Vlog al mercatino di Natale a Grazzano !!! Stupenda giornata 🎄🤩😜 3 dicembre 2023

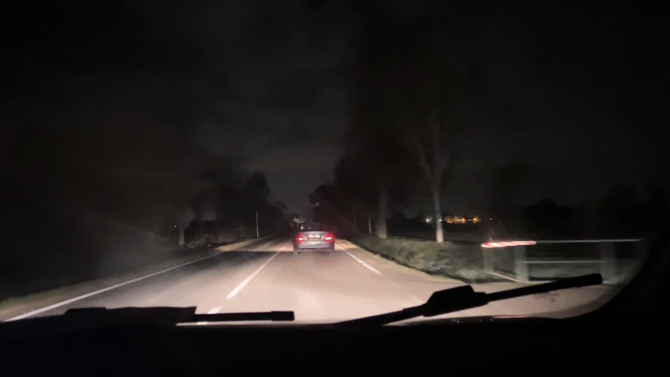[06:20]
allora allora ragazzi ci siamo siamo arrivati alla fine della giornata la giornata è fernuta la giornata è fernuta ma guarda che dove si vede bene si vede meglio dal cellulare che dal vivo si vede meglio eh sono apporto comunque ragazzi scusate per il salto temporale ma c'è stata veramente tanta gente non siamo quasi riusciti ad andare neanche a fare la la siamo stati presi
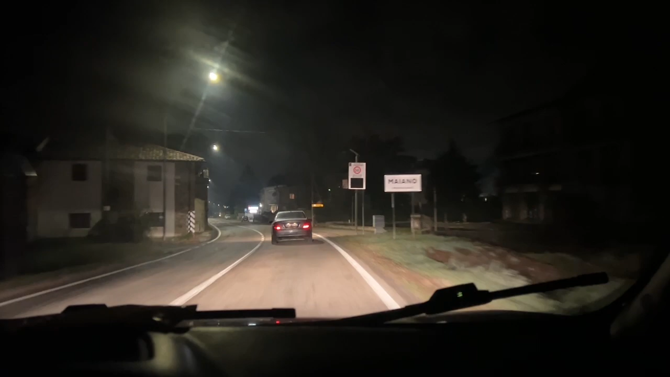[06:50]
c'è stata veramente tanta gente è una bellissima giornata prossima settimana andiamo stavo dicendo prossima settimana andiamo a grazzano ancora purtroppo le temperature oggi è stata bellissima giornata ma freddissimo